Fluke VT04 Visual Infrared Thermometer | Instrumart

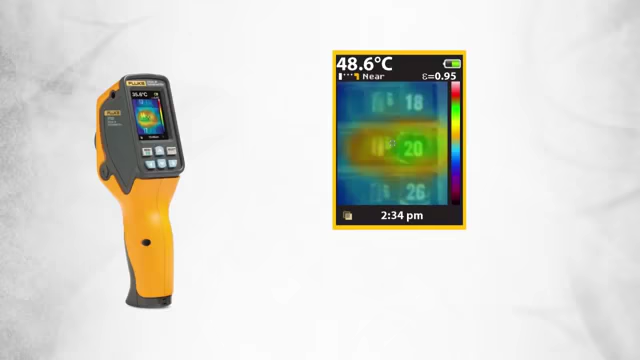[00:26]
On screen: spot 48.6°C
Fluke visual IR thermometers save our customers time by eliminating the time consuming task of individual temperature measurements.
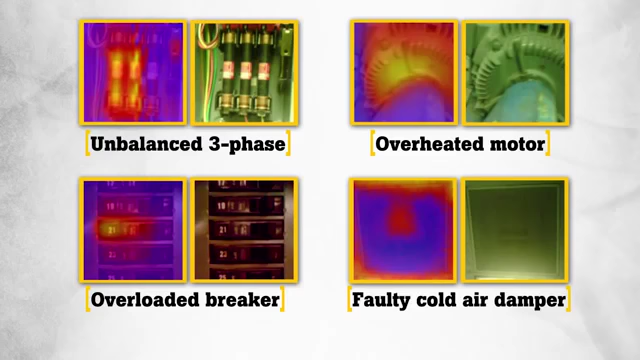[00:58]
It's hard to dispute when the proof is in the picture. Our customers love the extremely compact size,
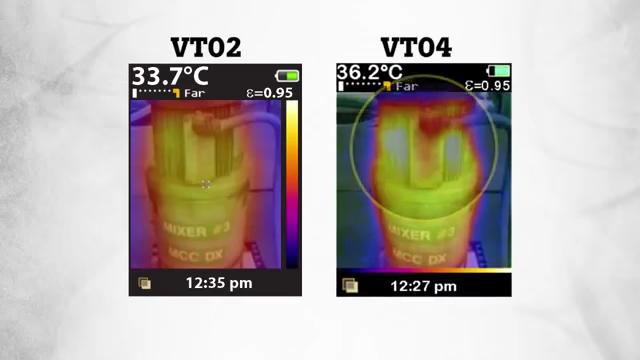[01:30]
allowing our customers to troubleshoot temperature issues with greater detail. Second, we dramatically increased the field of view to an unbelievable 28 by 28 degrees,
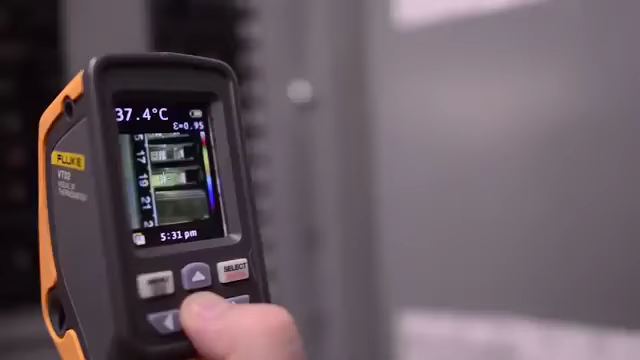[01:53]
On screen: spot 37.4°C
adjust the thermal heat map overlay in 25% increments. And simply scan an area and temperature issues are visualized instantly.
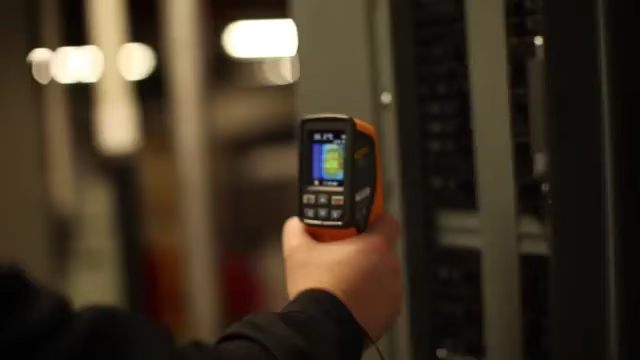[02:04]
The applications are limitless, electrical applications, HVAC applications, mechanical applications.
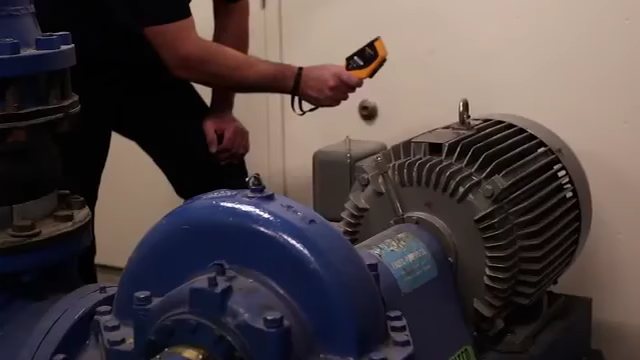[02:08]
The VT04 also features hot and
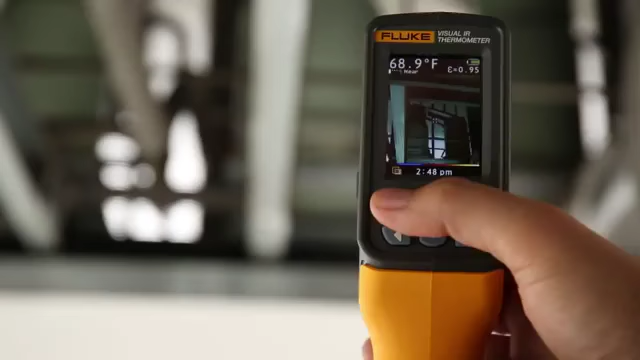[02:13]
On screen: spot 68.9°F
cold markers and the ability to set temperature alarm thresholds to easily scan large areas and feel confident you haven't missed anything.